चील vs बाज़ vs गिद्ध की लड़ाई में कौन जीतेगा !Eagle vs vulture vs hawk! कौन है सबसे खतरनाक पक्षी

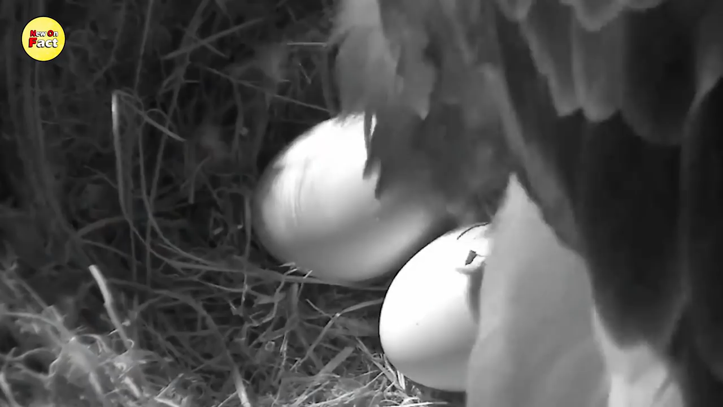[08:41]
दो अंडे देती है अगर हम इनके जीवनकाल की बात करें तो इन पक्षियों का जीवनकाल